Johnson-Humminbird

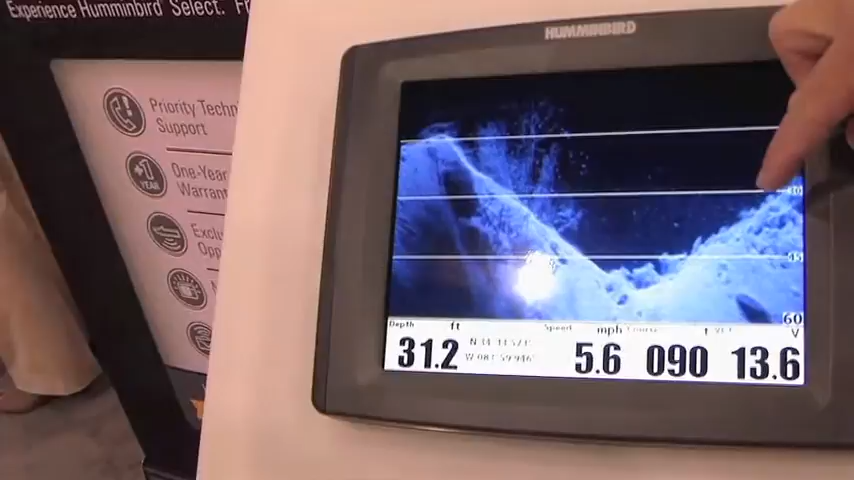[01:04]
On screen: depth 31.2 ft, speed 5.6 mph
You're looking here, you're seeing trees, you're seeing fish hanging off the trees. Amazing. You're seeing rock detail out there, but you still don't lose that traditional sonar.
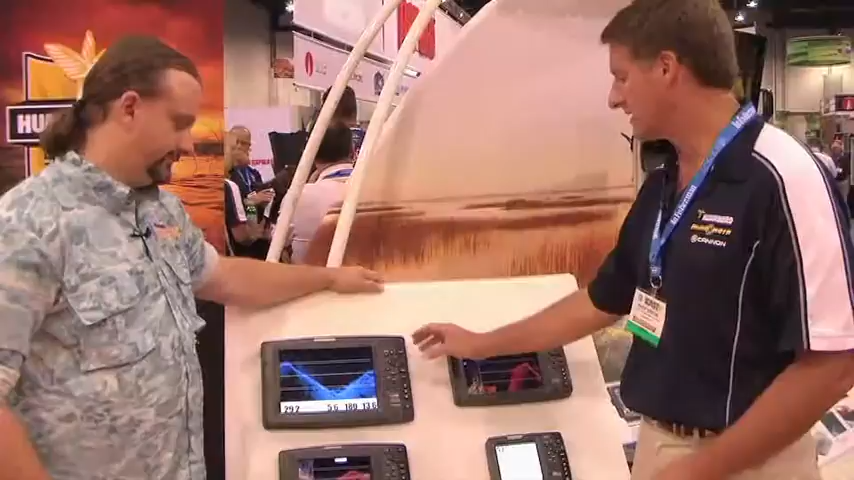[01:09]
The product still has that traditional sonar in there where you can get a split screen of the traditional sonar for things like stopping and vertical jigging,
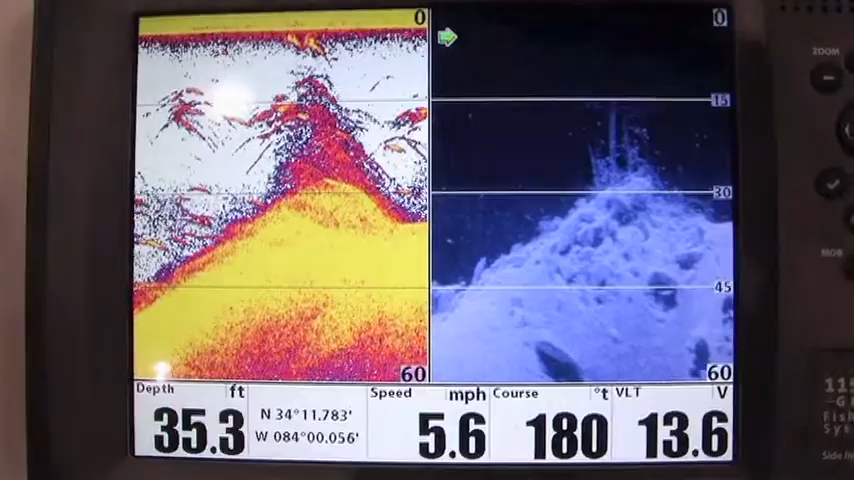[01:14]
On screen: depth 35.3 ft, speed 5.6 mph
you still need that wide cone of the sonar. So a great value to have both of these technologies in there, real positives to both of those. So with this line up we're going to just further expand that DI technology throughout the marketplace. A variety of prices for every different budget we have. Exactly, exactly. So these guys start, this one's $11.99 for the 7 inch display up to $21.99 for the 10.4 inch display. Alright, and one of these available? So these should be available in December and available to get out there in the market in December of this year.